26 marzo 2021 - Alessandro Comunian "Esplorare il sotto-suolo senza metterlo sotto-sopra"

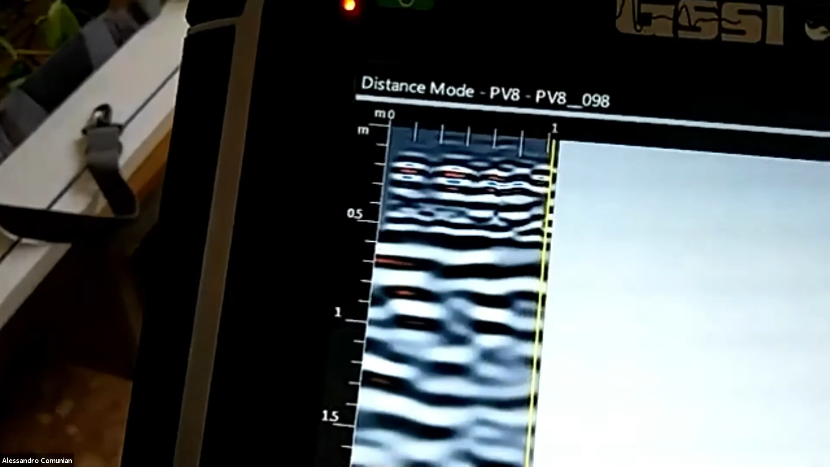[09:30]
un profilo, appaiono tutte queste sorte di spette che non sono nient'altro che la somma
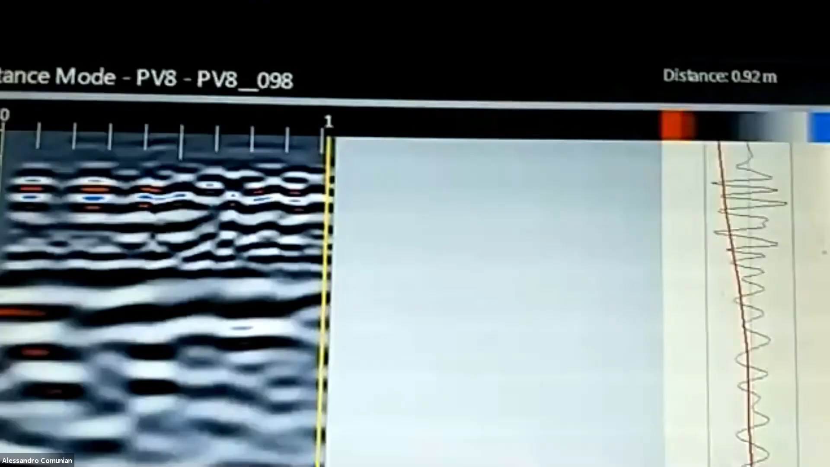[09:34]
di tante,
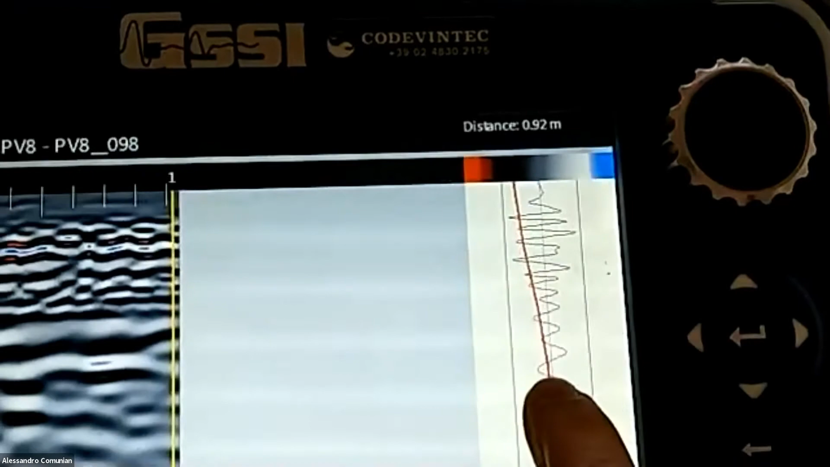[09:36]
diciamo, di tutte queste ondine che vedete qui, diciamo, viste singolarmente,
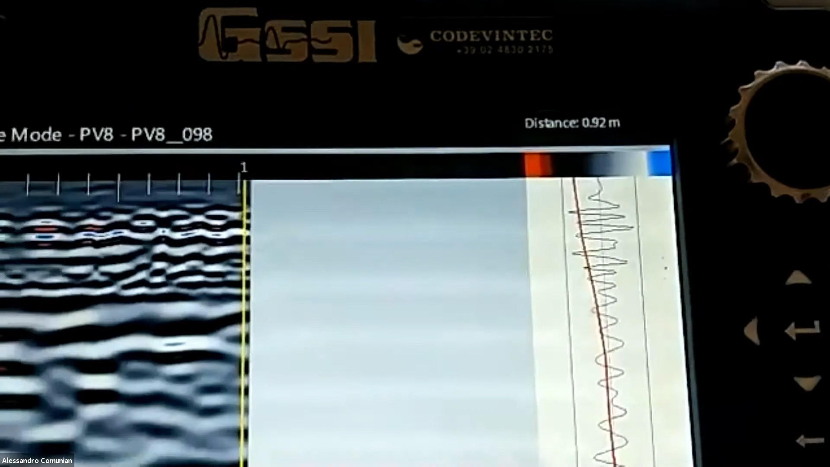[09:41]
la loro somma la vedete qua sulla destra dello schermo e man mano che avanzo,
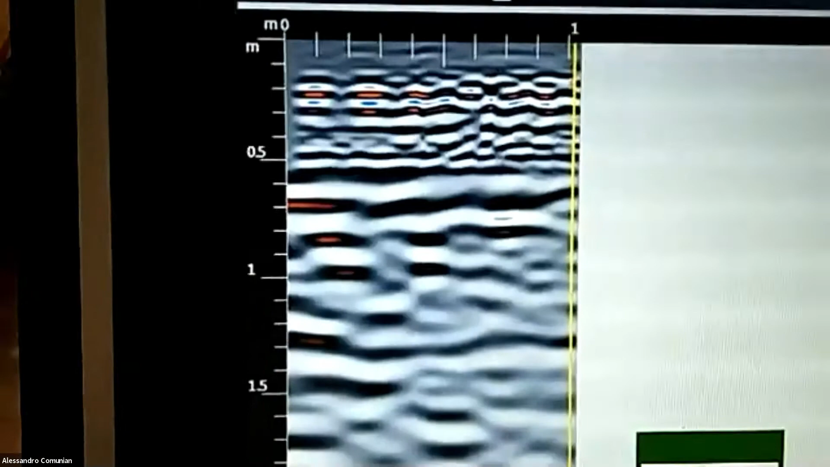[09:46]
adesso vedete il cursore si sposta in funzione di dove sono,
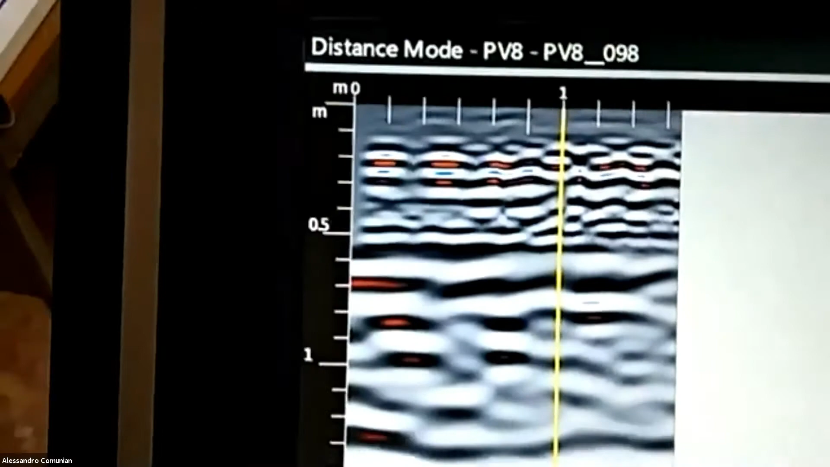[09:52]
si vede il segnale che viene raccolti in superficie. Qui posso visualizzare, dicevamo, ci sono due frequenze, questa prima frequenza, vedete che
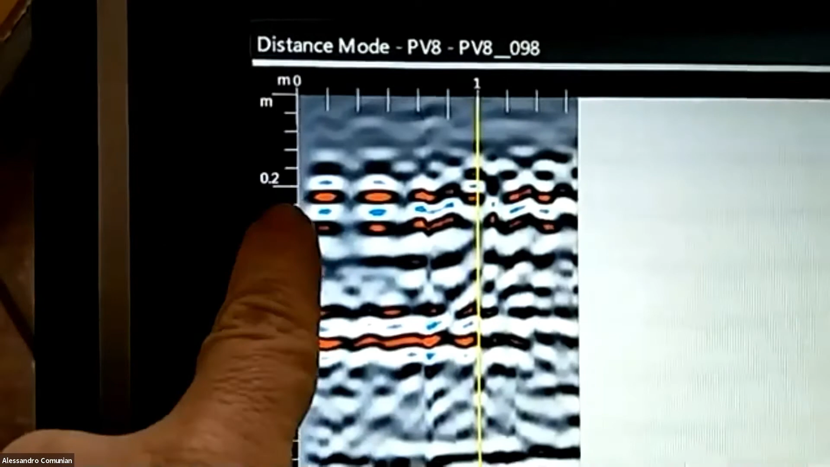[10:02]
a intervalli regolari mi fa vedere che c'è qualcosa nel, diciamo, nel pavimento dell'edificio,
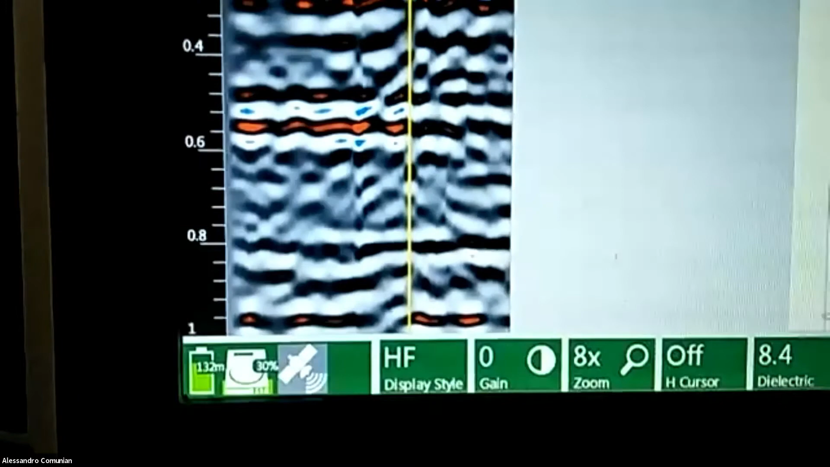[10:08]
probabilmente vista lo spessore potrà essere qualche,
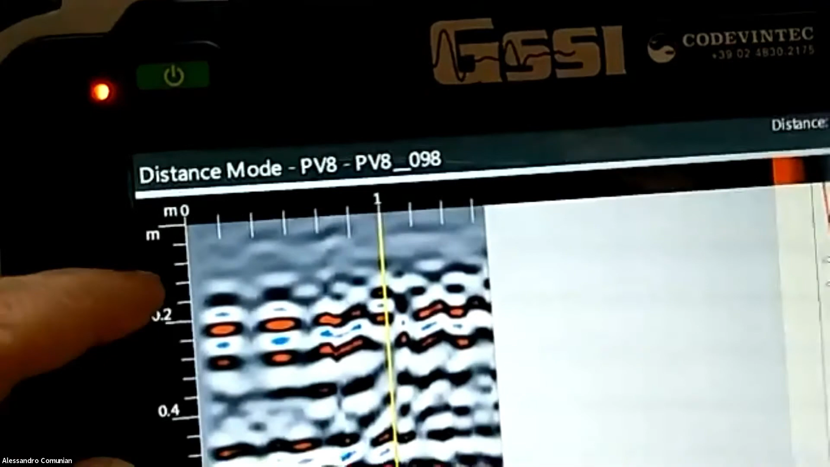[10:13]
diciamo,
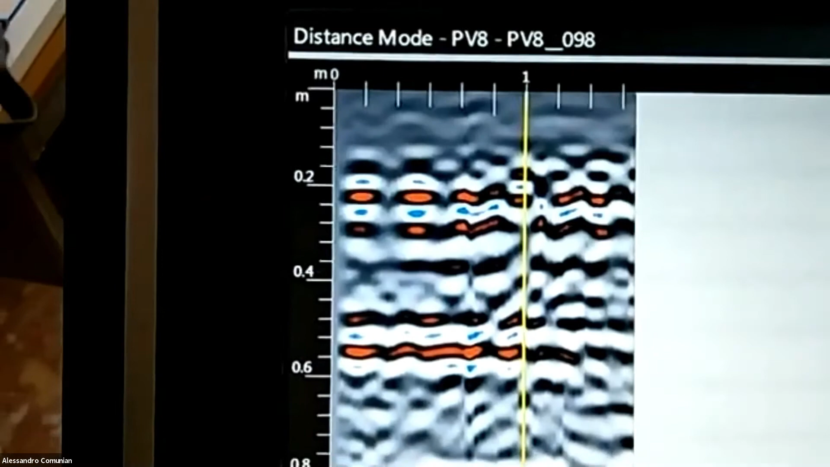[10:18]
delle parti dell'armatura, comunque parte del pavimento della soletta, che vediamo con l'antenna ad 800 MHz.
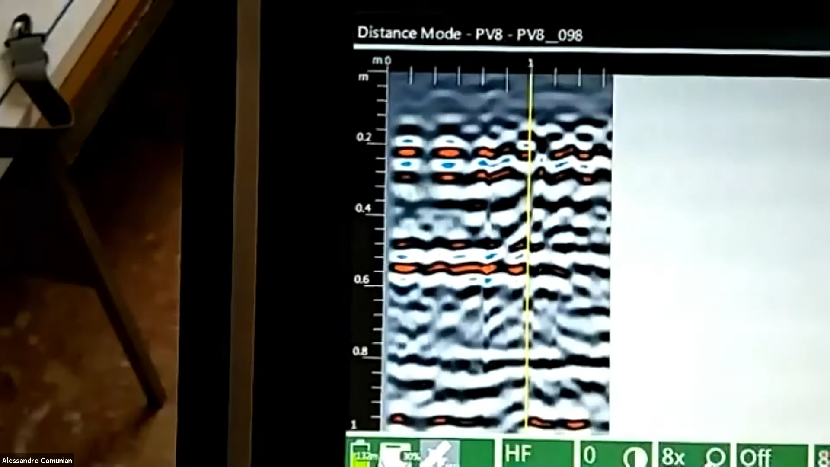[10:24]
Con l'antenna, facendo così vediamo l'antenna a frequenze più basse, che in realtà può andare più in profondità ma risolve meno dettagli,
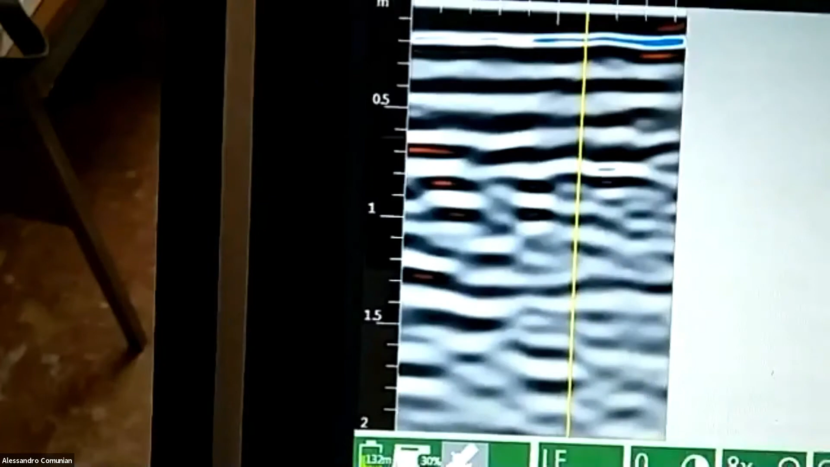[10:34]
quindi non si vedono i ferri che invece vedevamo,
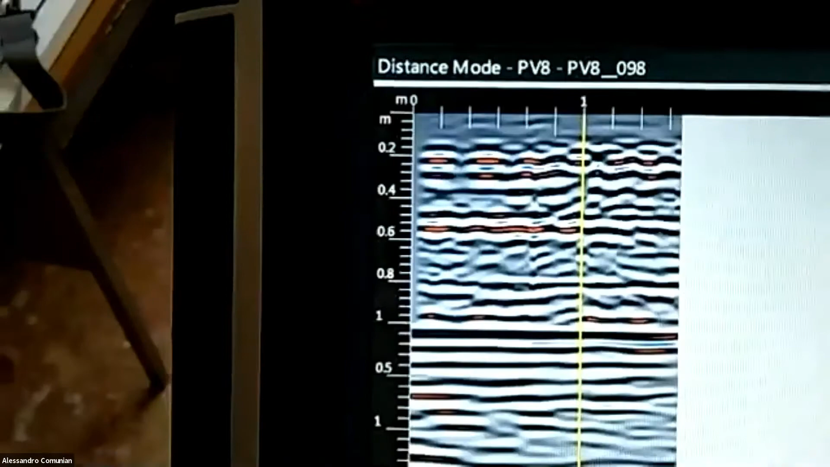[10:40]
qui è una visualizzazione dove vedo tutte e due i segnali, qui vedo solo la parte superiore.
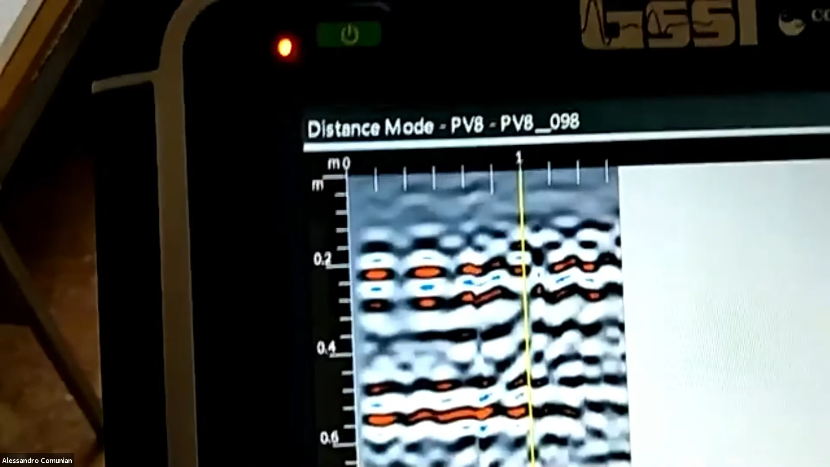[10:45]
Quindi muovendomi nello spazio riesco a coprire,
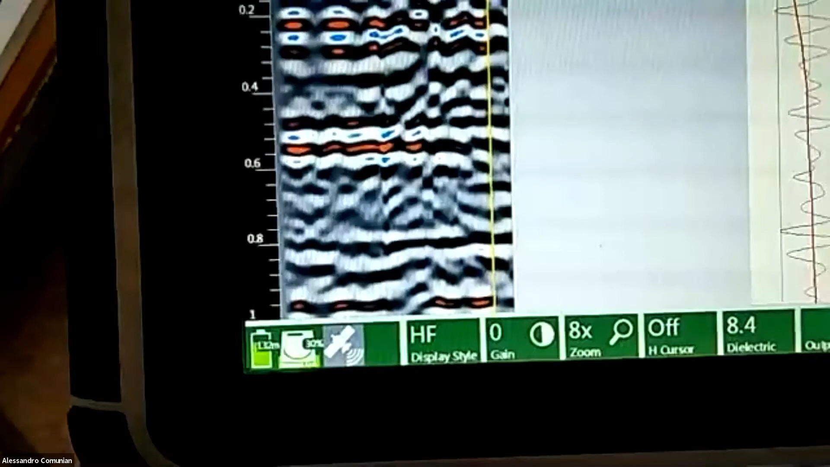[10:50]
diciamo, a fare profili più o meno lunghi,
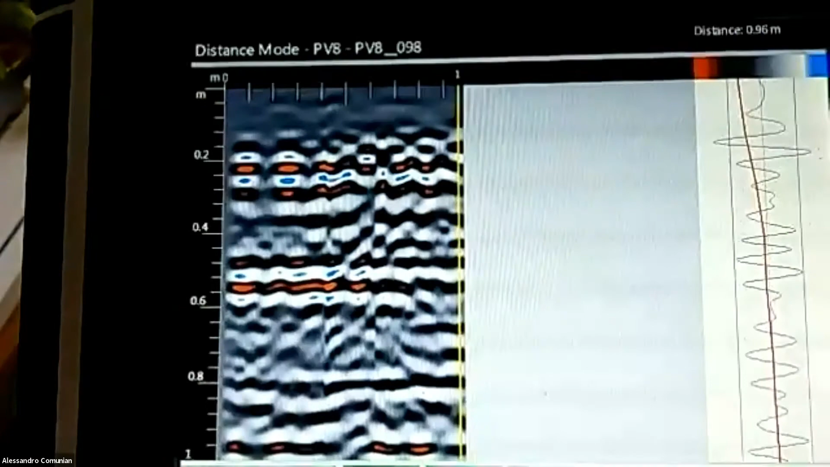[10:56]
posso ripeterne tanti uno parallelo all'altro e avere